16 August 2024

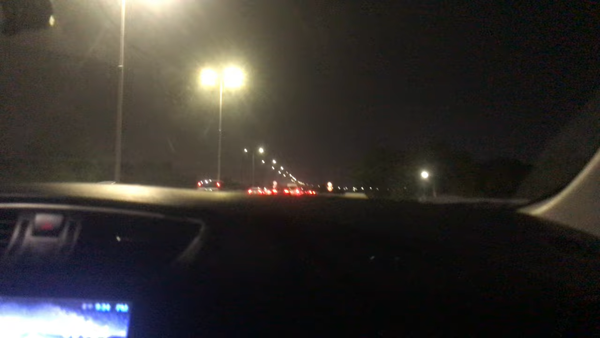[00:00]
This highway, this highway. You don't see how the car is passing that side. Less than 100 per camera. We have already passed a lot of cameras. We are still passing them. This is highway, it's allowed.